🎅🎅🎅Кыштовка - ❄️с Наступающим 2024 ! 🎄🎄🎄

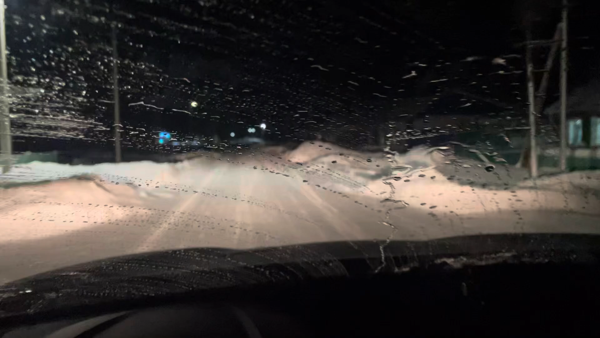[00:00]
Едем по улице Целинной в Кэштовке. Это у нас Щелтак и видим странные чудища новогодние.